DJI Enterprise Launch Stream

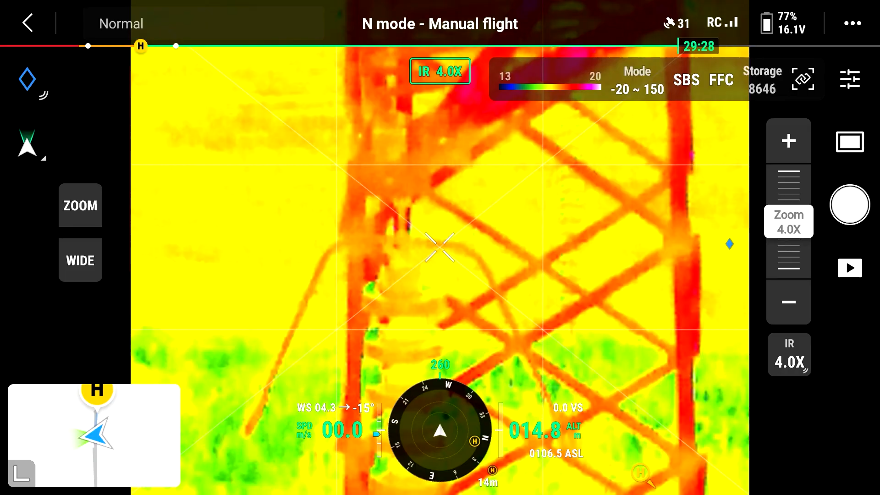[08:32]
Users of the Mavic 2 Enterprise Dual and Advanced, Matrice 30T and H20T will be immediately familiar with the sensor functionality.
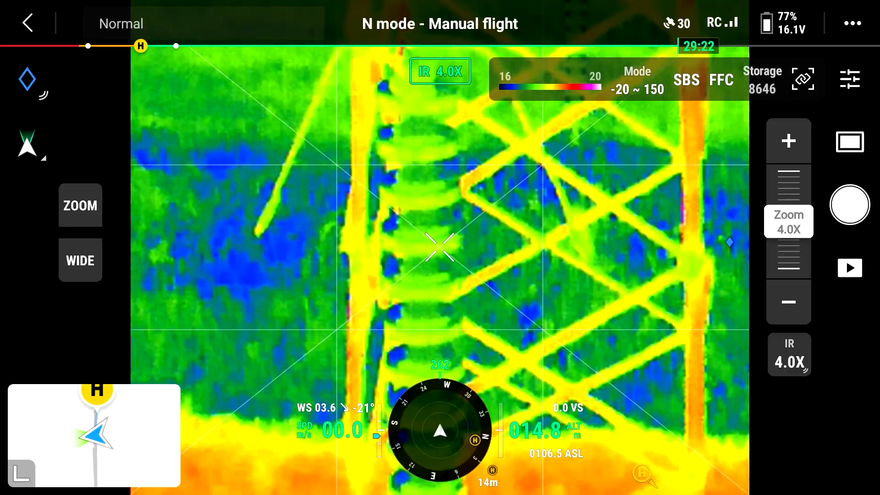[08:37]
Likewise, also familiar are the batteries in that the aircraft is compatible